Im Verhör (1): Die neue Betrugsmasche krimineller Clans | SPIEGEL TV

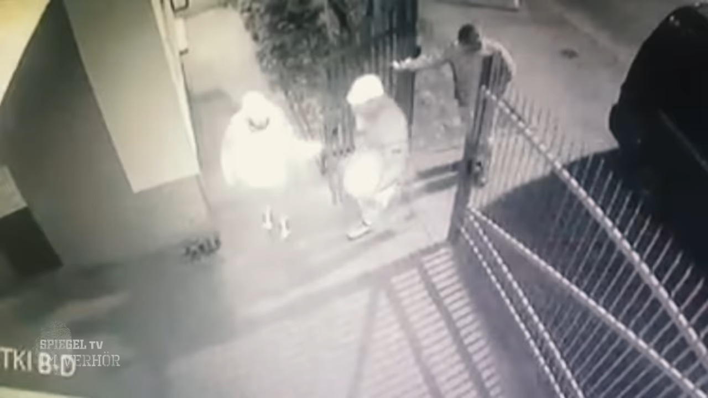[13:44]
Wir hatten dann den Verdacht, dass es unser Gesuchter sein könnte.